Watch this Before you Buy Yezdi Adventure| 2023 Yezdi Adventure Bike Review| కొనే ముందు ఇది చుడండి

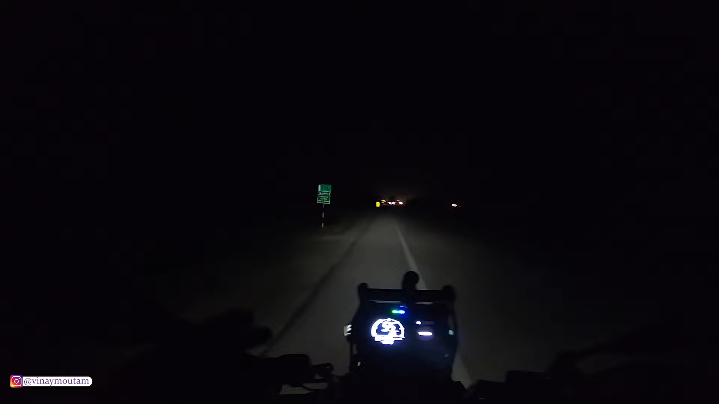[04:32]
సో ఇది తక్కువే నాకు వాడింది, బట్ ఎండ్ ఆఫ్ ది డే ఇది ఆటోమేటిక్గా ఆన్లోనే ఉంటుంది కాబట్టి దాంతో పాటుగా 2 ఫాగ్ లైట్స్ అటు ఇటు పెట్టించేసుకున్నాను అనమాట.